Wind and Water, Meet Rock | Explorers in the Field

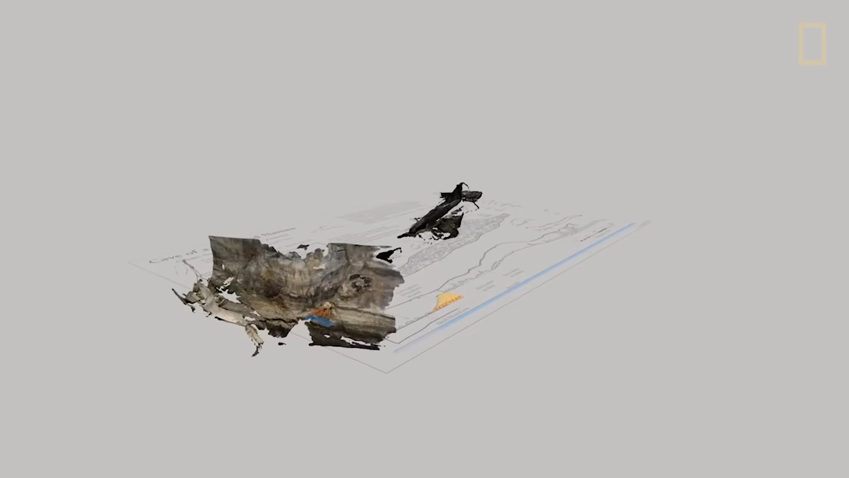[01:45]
We can get texture on the cave walls of all these features in addition to the shape and morphology of the cave.